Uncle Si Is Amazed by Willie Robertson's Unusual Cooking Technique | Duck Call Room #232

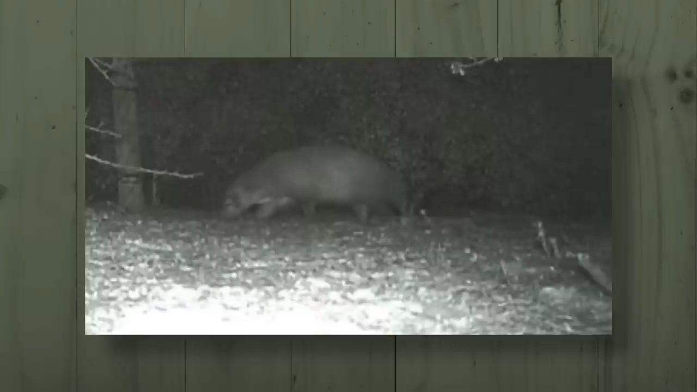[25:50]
trail cam diaries he's got uh abandoned eyes what's them big horse things you talking about like